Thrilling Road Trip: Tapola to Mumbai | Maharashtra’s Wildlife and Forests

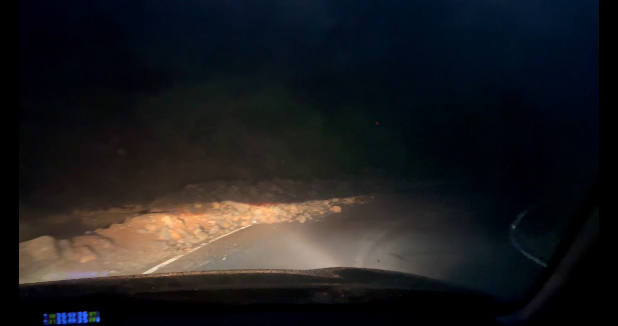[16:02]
संध्याकाळची आत्ताशी 6:50 झालेले आहेत आणि इथे असा अंधार आहे, एकदम अंधार आहे. इथे मी अपर सुद्धा लावू शकत नाही, फॉग मध्ये सगळे लाईट डिस्पर्स होऊन जाते. वाव, ऍक्च्युली ना मोबाईल मध्ये क्लिअर दिसते यार.
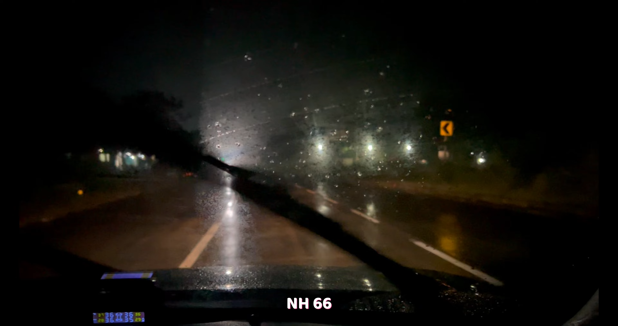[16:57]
असं वाटतं की 9:10 इतका अंधार आहे ना, पण ठीक आहे.
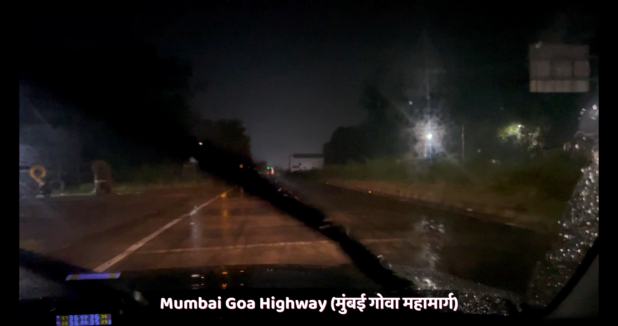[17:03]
आलेलो आहे आपण NH नॅशनल हायवे 66 वर, मुंबई गोवा हायवे. ये वा कोकण आपलो दसा.
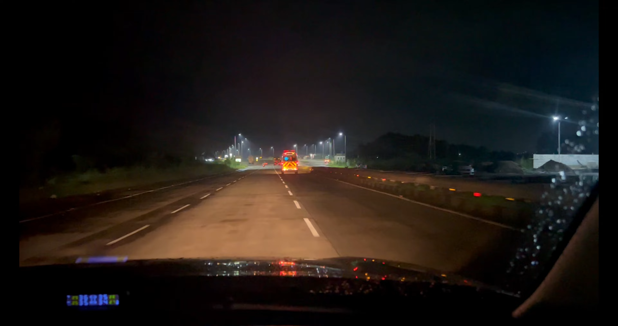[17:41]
आज ना या आपल्या NH66 वर, नॅशनल हायवे 66 वर कोणीच नाहीये यार. आणि इतका सुंदर, इतका मस्त, इतका उत्कृष्ट हायवे, इतका खतरनाक हायवे दिसतोय ना, वाव.
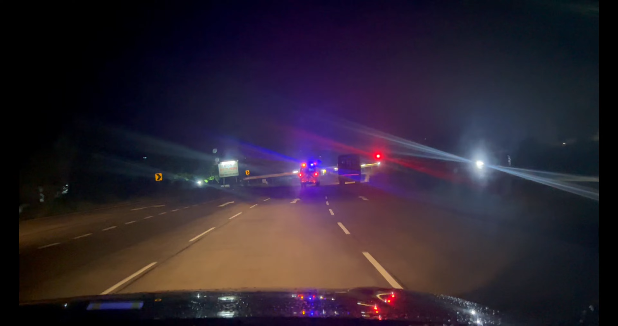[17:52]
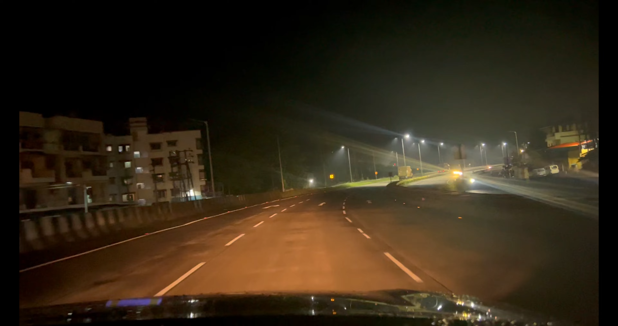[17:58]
आलेला आहे वीर रेल्वे स्टेशन, तिथे कुठेतरी आहे, हा लेफ्टला आहे ना.
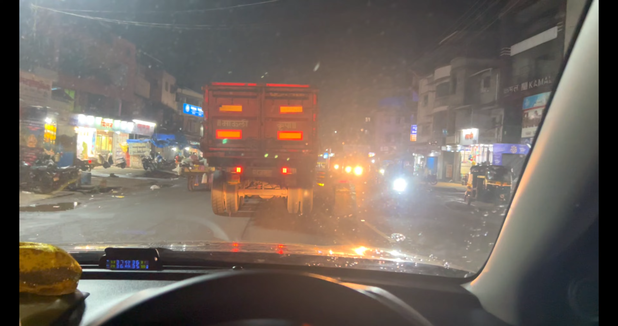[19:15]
रात्रीचे वाजलेले आहेत 8:45 म्हणजे 9:45 झालेले आहेत. अजून ना आपल्याला डिस्टन्स कव्हर करायचे 122 किलोमीटर आणि ते कव्हर करायला लागणार आहेत 2.5 तास लागणार आहेत. आणि रात्री 11:30-12 आपण घरी पोहोचू. चला जाता हूं,
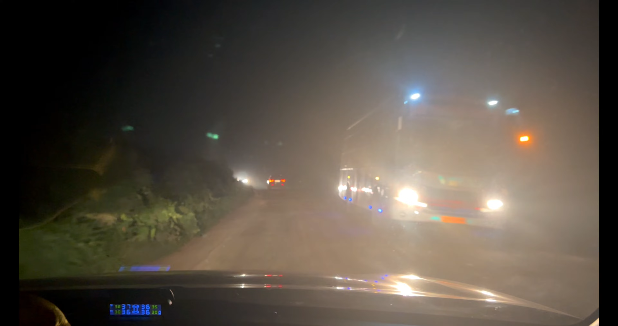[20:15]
तर आता ना मित्रांनो, स्थिती आपली अशी आहे की मी तो रोड आहे ना आपला पाली रोड, खोपोली पाली रोड, पाली खोपोली रोड, तो घेतलेला नाही आहे. सरळ आलो NH66 वर आणि आता आपण वाया पेंड, नागोटणे वगैरे वगैरे जाऊ.
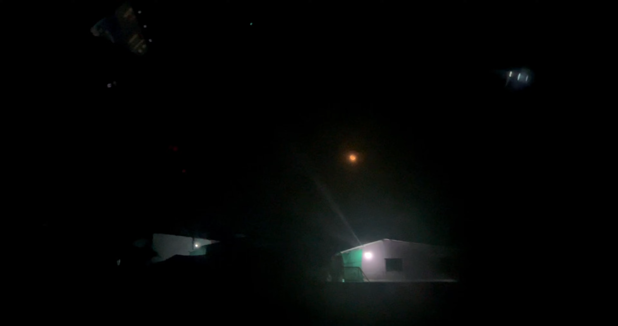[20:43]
आपले चंद्रदेवता चांदो मामा किती सुंदर दिसत आहेत तिकडे. वाव, आपल्या बरोबरच चालत आहेत. आता आपले शेवटचे 50 किलोमीटर बाकी आहेत आणि समोर आपले आलेले आहेत चांदो मामा,
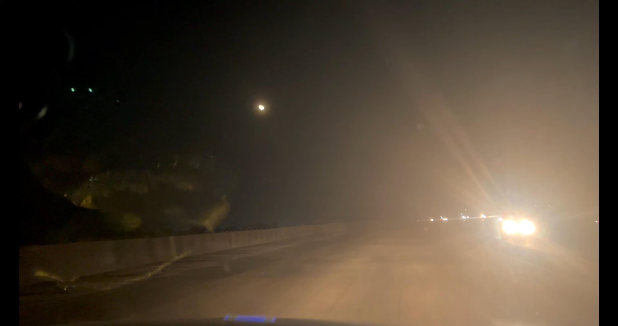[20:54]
चंद्रदेवता. अरे इतके मस्त आहे ना यार. आज आहे NH66 वर बिलकुलही ट्रॅफिक नाही. ते JSW स्टील फॅक्टरी आणि अलिबाग कदाचित मागे राहिलं.
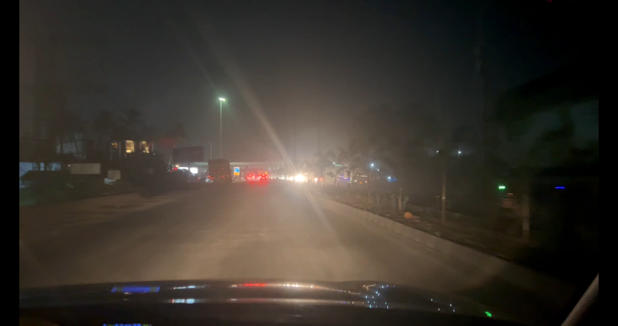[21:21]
फायनली फायनली फायनली NH66चा आपला जो प्रवास होता ना तो संपलेला आहे
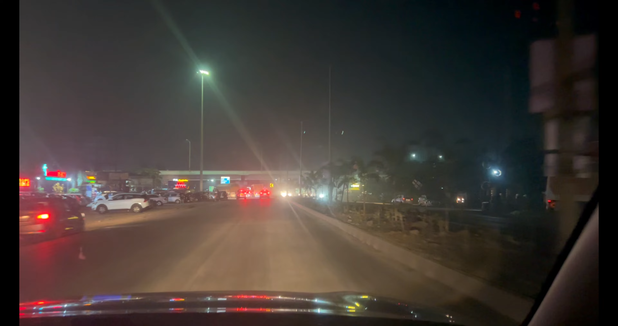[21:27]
आणि आता आपण JNPT मार्गे जाऊ नवी मुंबई. हा सरळ सुद्धा जाऊ शकतो बट यार JNPTचा रस्ता ना
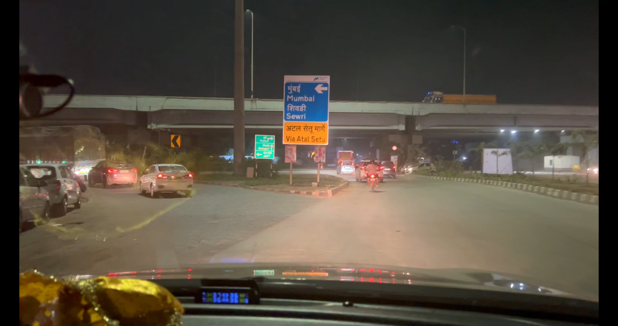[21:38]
माझ्यासाठी जरा खास आहे आणि चांगला रस्ता आहे यार तो.
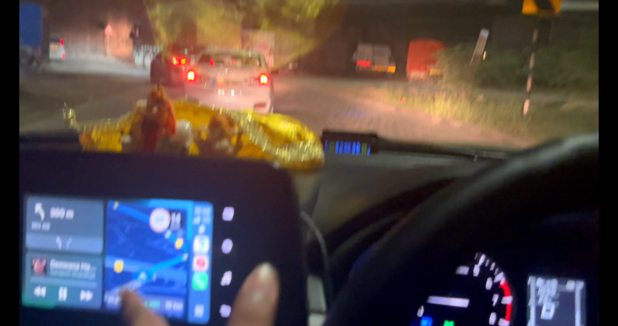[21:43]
तर त्यामुळे गुगल मॅप पण बोलतोय की सरळ जावा इकडून, बट नाही, आपल्याला जायचं आहे वाया JNPT.